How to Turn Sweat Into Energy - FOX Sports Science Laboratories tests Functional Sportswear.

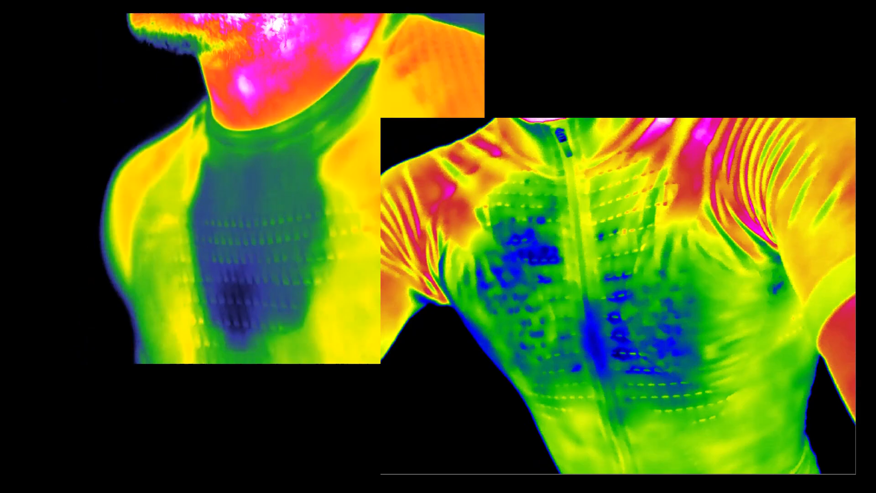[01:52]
around the heart and organs, that's critical.
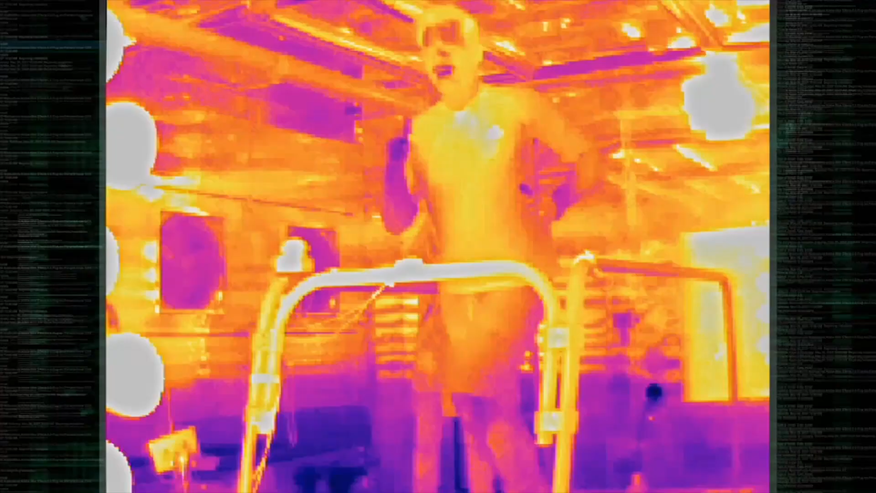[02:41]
Our thermal imaging camera reveals that it's not helping his body maintain thermal regulation.
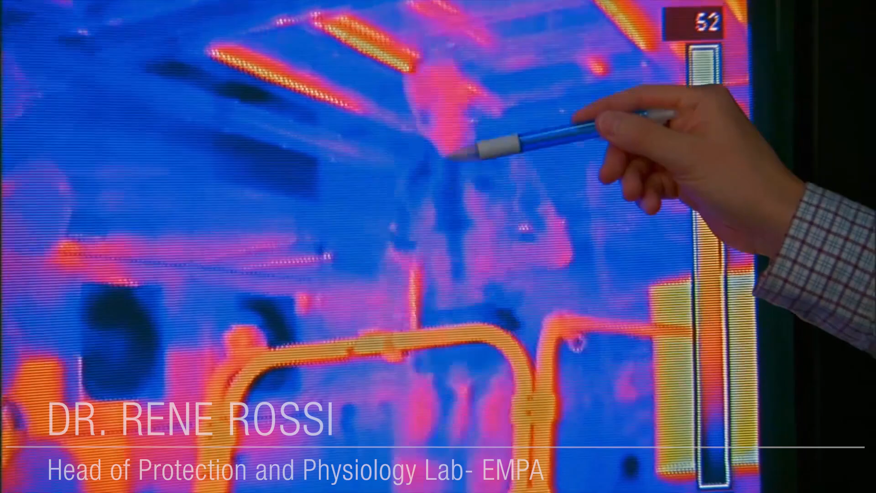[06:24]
We have the production here in the middle of the chest that is the highest.
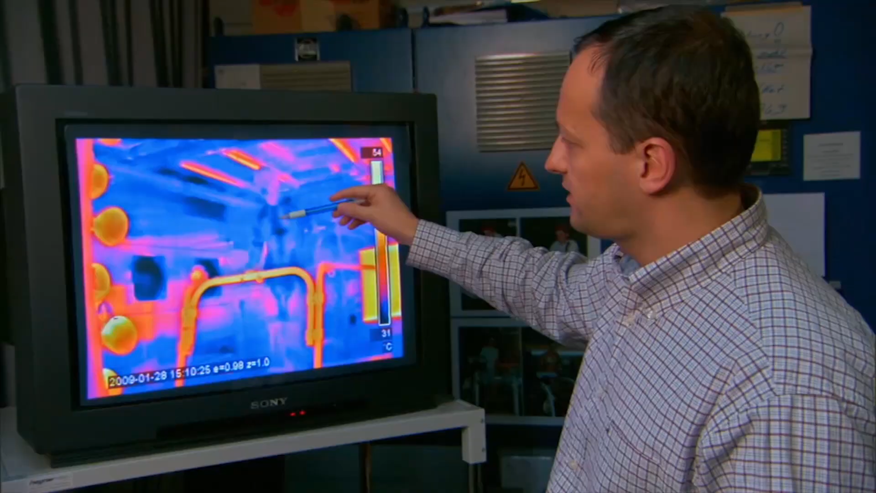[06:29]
On screen: scale top 54°C, scale bottom 31°C
It will be then wicked laterally and so it can evaporate on the whole part of the chest.